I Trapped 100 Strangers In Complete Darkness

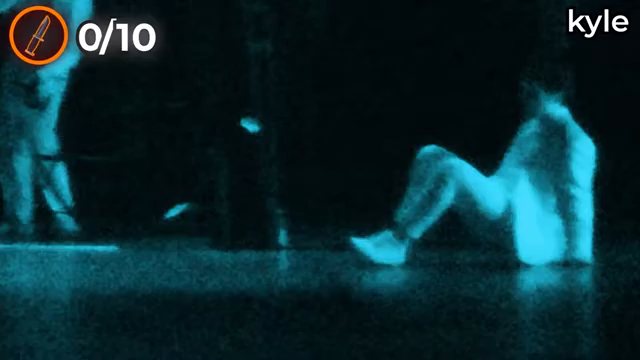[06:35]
He's walking towards the knife. Oh!
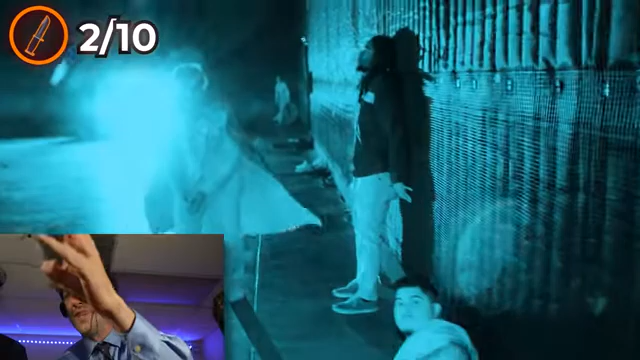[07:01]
Oh! Oh, oh, he's dead. That was kill three.
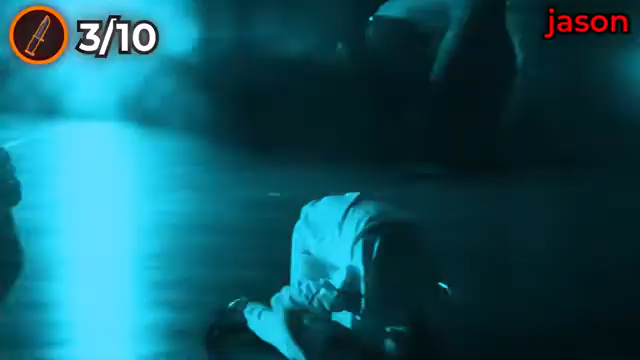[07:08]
Oh. He's so upset.
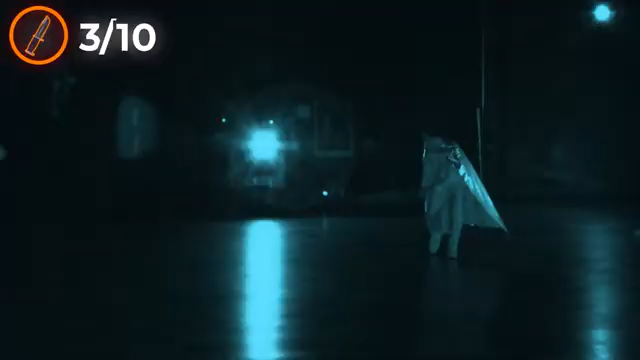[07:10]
Oh, he hears the footsteps. He's closing in. Oh, no.
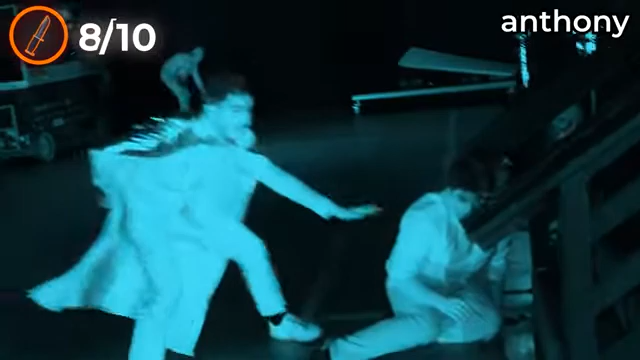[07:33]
Look at him. Oh, no. Oh, dead. He got him. He got him.